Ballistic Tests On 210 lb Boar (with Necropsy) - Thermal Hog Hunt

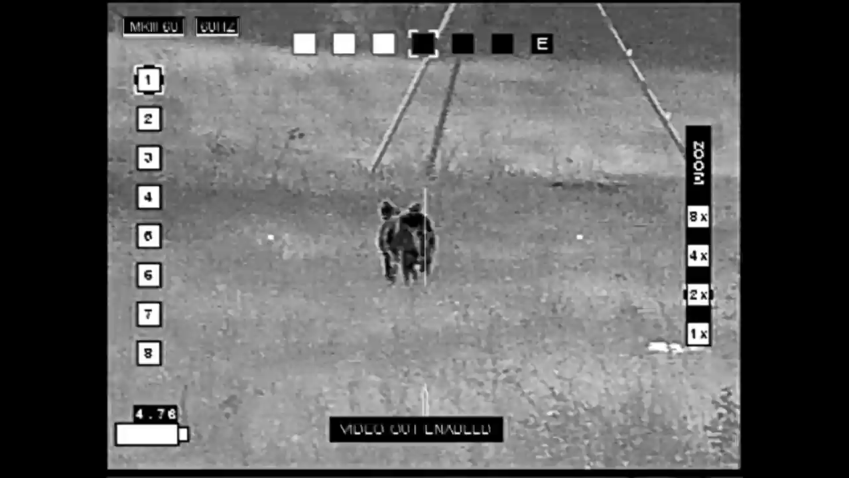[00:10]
We got there just before dark, got in the stand about 8 o'clock. By 9 o'clock the hog was walking by the stand, only about 10 yards away, walking through the woods. It circled around and come into the opening there.
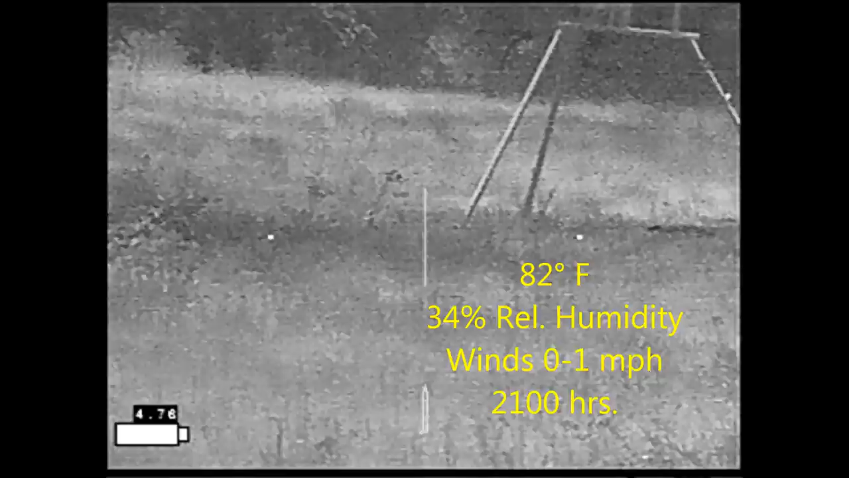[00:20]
Now he's gone back into the woods, he's going to come out again here in a second.
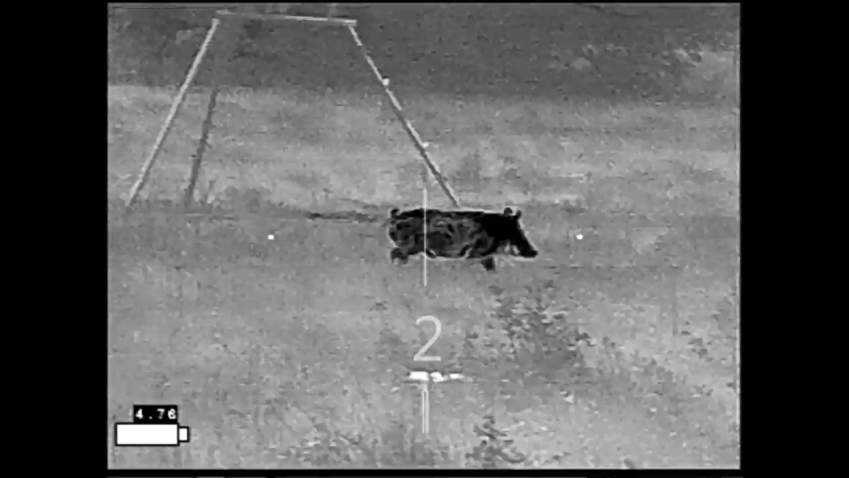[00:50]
And we both hit our marks with Ben hitting the head and me hitting the hip.